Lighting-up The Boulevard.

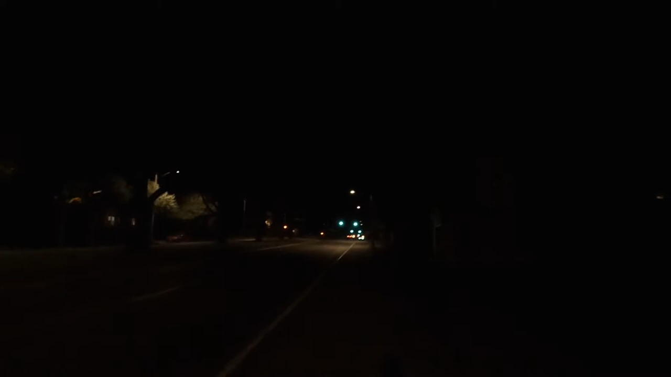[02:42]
now I'm not sure if they've done it on Erie Boulevard yet and I'm not about to get out there at least tonight but on Black River Boulevard wow they are really something I mean the Boulevard is like three times brighter maybe five times brighter I mean like I